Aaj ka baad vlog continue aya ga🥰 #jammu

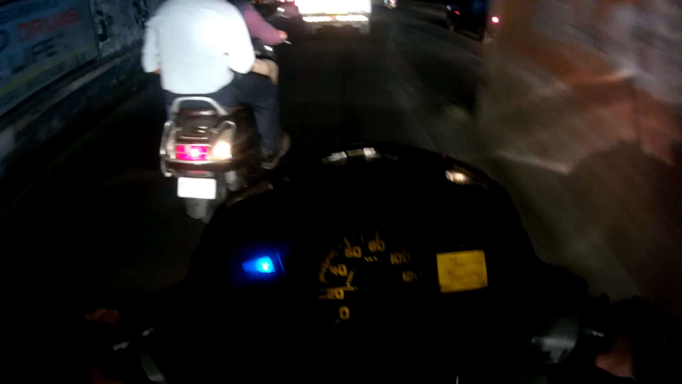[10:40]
पर आपको पते ही पीछ में रांग साड़ रहा हुआ न उसकी वजह से सीन और व्ट रुपट उते होते बचाते हैं हम अब ट्रैफिक भी आज है काफी ज्यादा ट्रैफिक दिखने दे अगी भी